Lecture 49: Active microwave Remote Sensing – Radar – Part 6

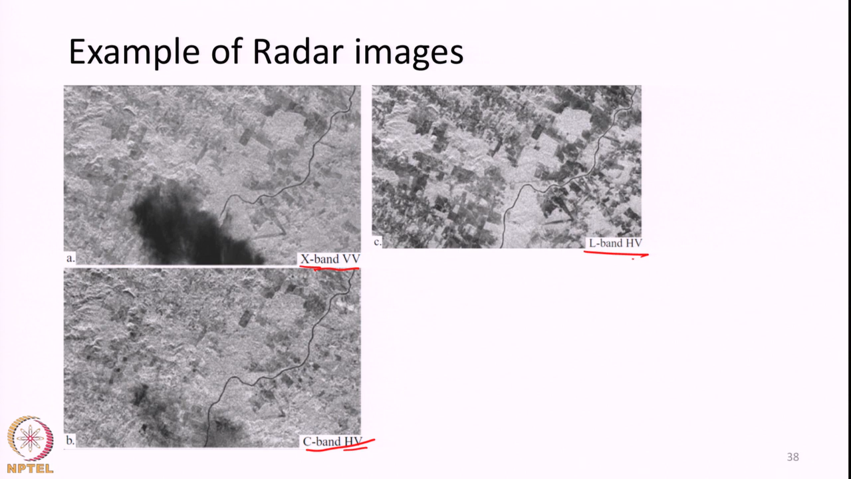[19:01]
So, this is like a Amazon rainforest a portion of Amazon rainforest that is imaged through radar. This is like an X band radar VV polarization, C band radar HV, L band radar HV. So, these two are cross polarized. This is like a light polarized okay. This is like a rain bearing cloud containing good amount of water. So, in X band radar radar which is like around roughly 3 centimeter in wavelength the cloud is clearly visible. That is the radar is not able to penetrate through the cloud because of like it is like rain bearing. So, it is it may be raining also during the time of image acquisition.
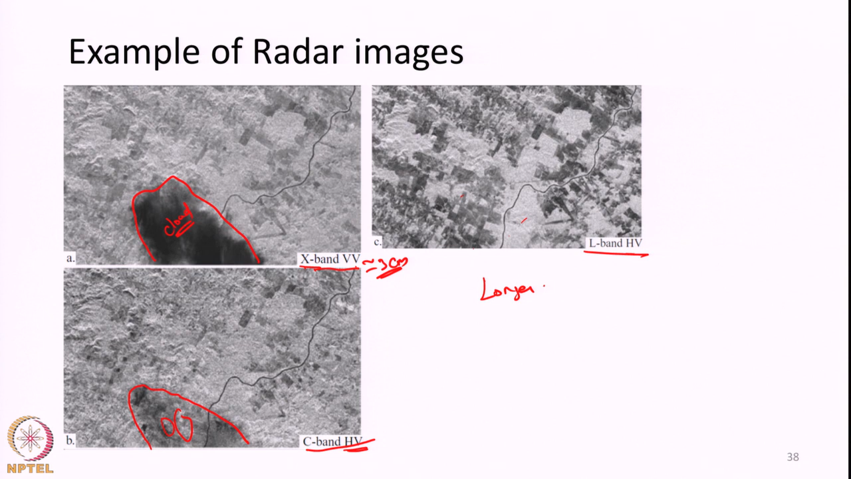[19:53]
We are clearly seeing the ground surface without any interference from the cloud. So, this tells us longer wavelengths are useful for all weather monitoring. This is one information we get from this analysis. Second thing this is like a river. So, this river channel since it is like a water is present and water acts as a specular reflector in microwave wavelengths. In all the images river channels appears much darker. So, any water bodies present in microwave images may appear darker.
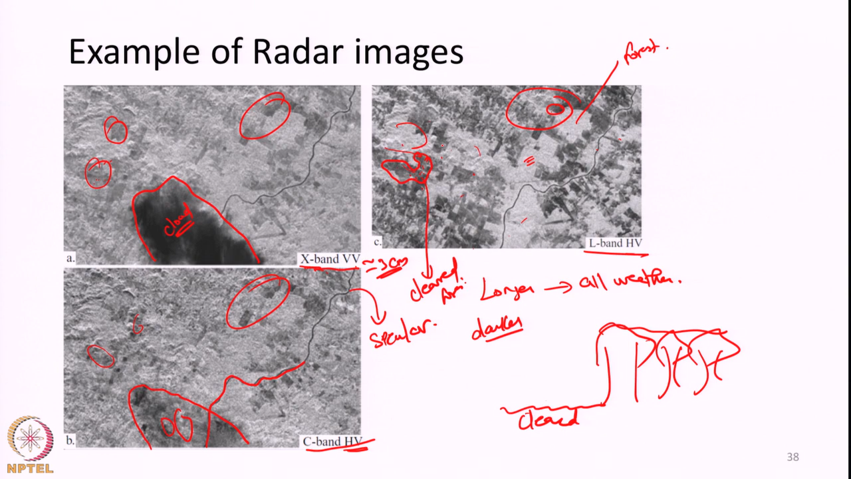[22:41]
surface and we may get different or complementary information out of these images. And also if we have a look at the images again, you can see like the L band images is like kind of cross polarized, HV polarized image.